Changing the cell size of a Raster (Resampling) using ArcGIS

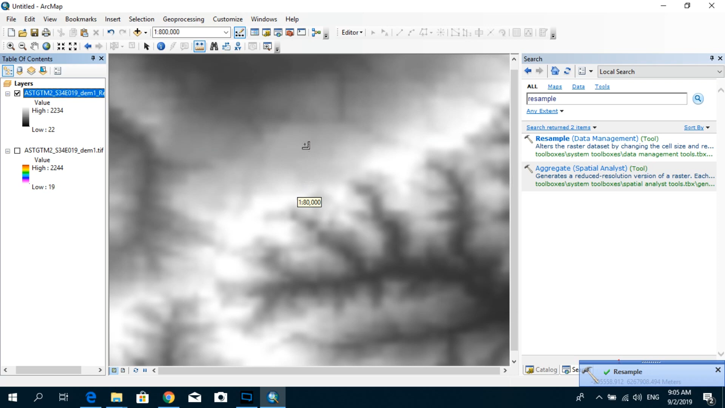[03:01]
Alright now this is our resampled raster I'm just going to zoom in again and using the measure tool now I'm going to roughly draw a horizontal